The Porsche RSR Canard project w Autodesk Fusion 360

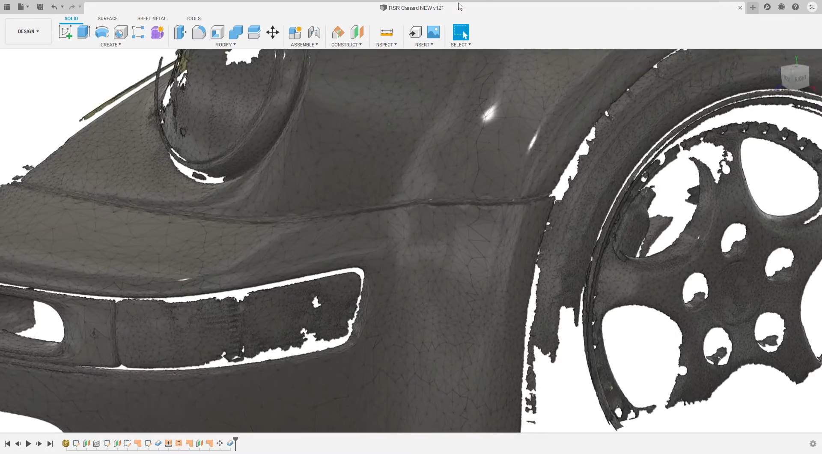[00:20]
context of something and actually the area where we want to build the canards is quite complex it bends in many many many directions